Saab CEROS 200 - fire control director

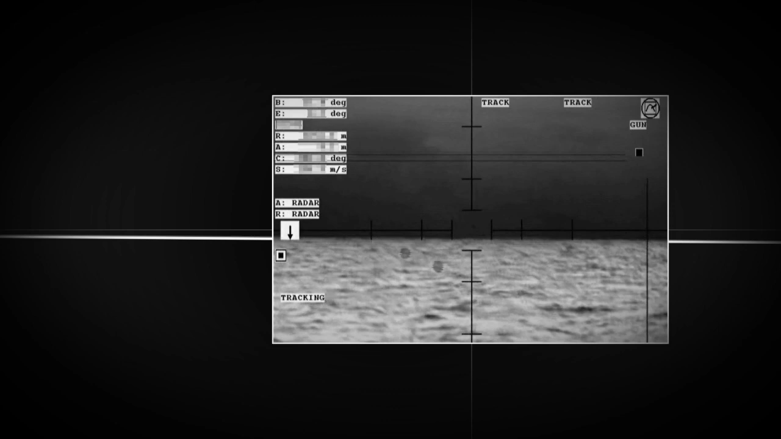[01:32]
An installation with multiple directors can control several threats and weapons simultaneously.
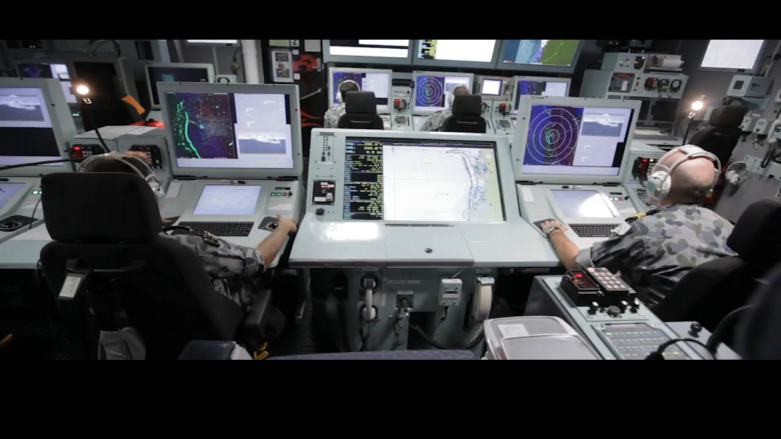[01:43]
The Cirrus 200 is equipped with a fully automatic air defense coordination system,
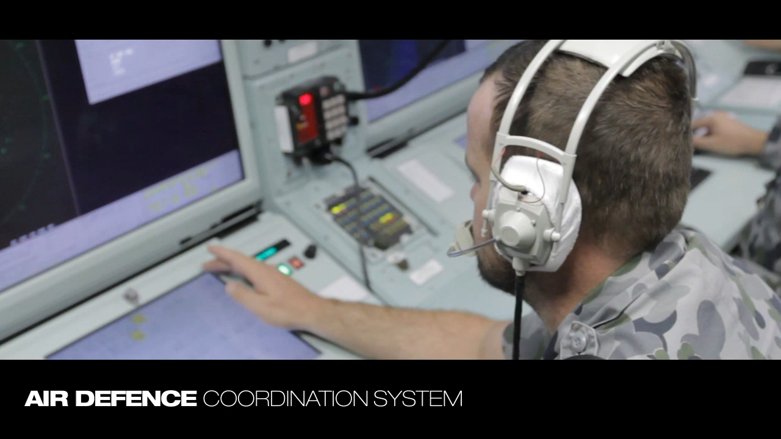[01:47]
which goes beyond the capability of traditional threat evaluation and weapon assignment.
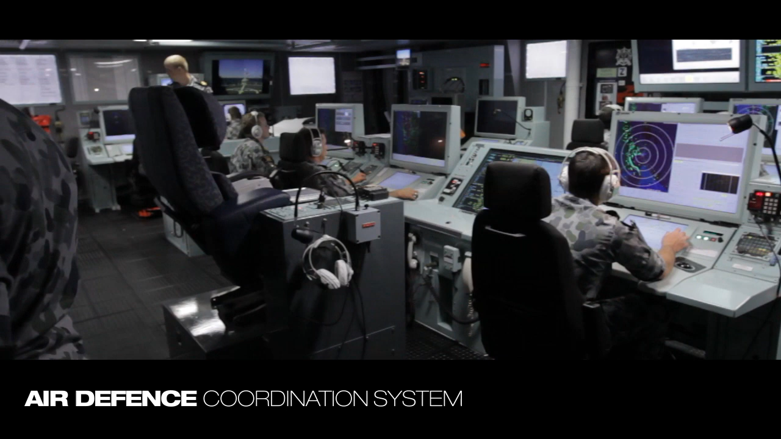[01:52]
Survivability is optimized by evaluating all
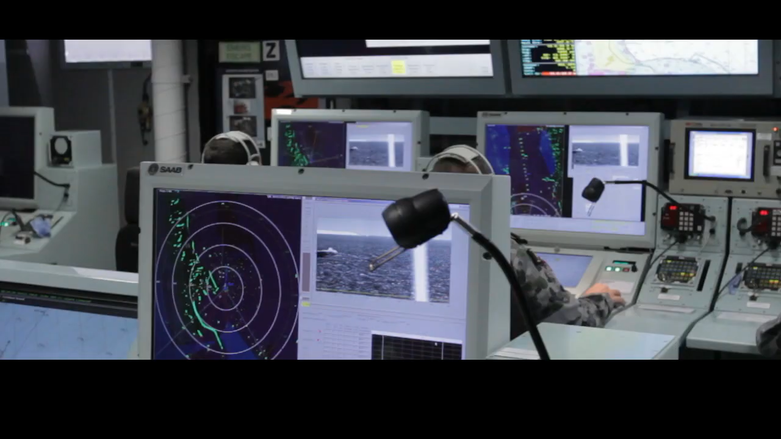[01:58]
threat engagement possibilities using all combinations of sensors and weapons.